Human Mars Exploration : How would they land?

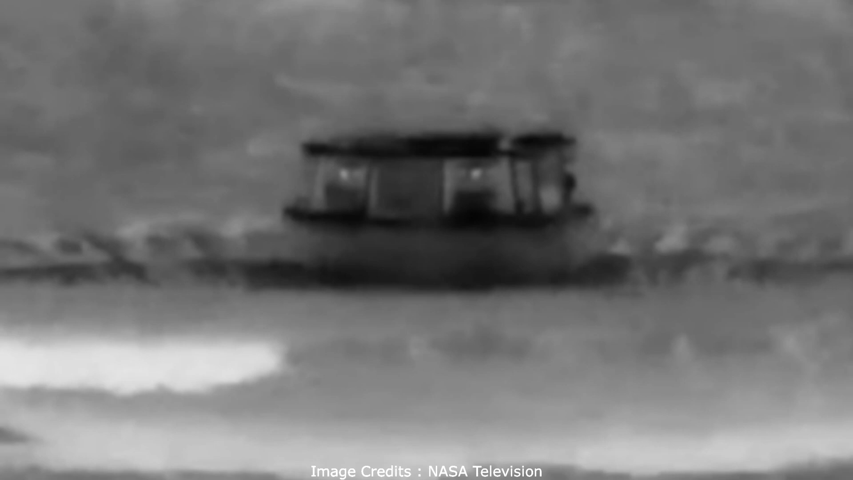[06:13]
ඊළඟට දැක්වෙන්නේ මෙම හීට් ෂීල්ඩ් එක සහ පැරෂූටය පැසිෆික් සාගරයට ගොඩබැසි අවස්ථාවේ ලබාගත් තවත් ඡායාරූපයක්. ඔබට මතක ඇති අභ්‍යවකාශ මෙහෙයුමක් මෙලෙස මුහුදට ගොඩබැස්සොයිම අප හඳුන්වන්නේ ස්ප්ලෑෂ් ඩවුන් වශයෙන් බව.